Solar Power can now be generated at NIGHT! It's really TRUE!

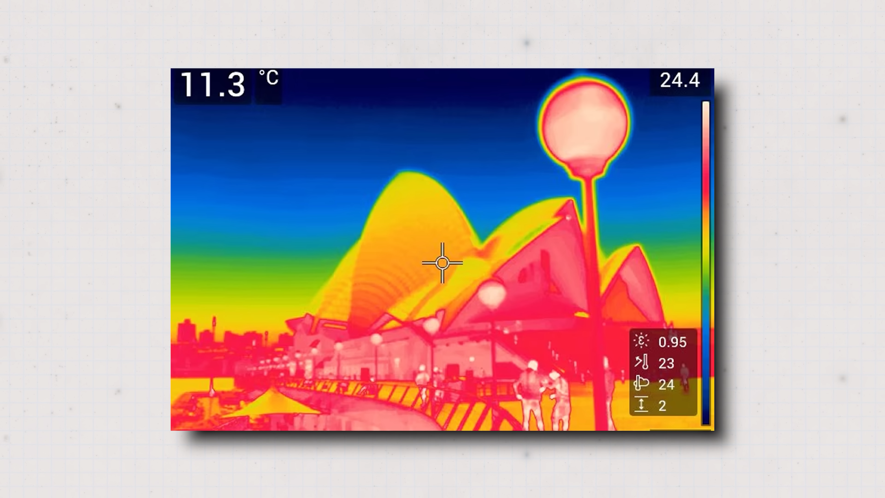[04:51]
On screen: spot 11.3°C
Here's an image that the team took of the Sydney Opera House at night time showing how infrared heat is radiating out. It's actually the red, yellow and white regions. Capturing that heat is easier said than done though. In fact until relatively recently it wasn't considered an option at all.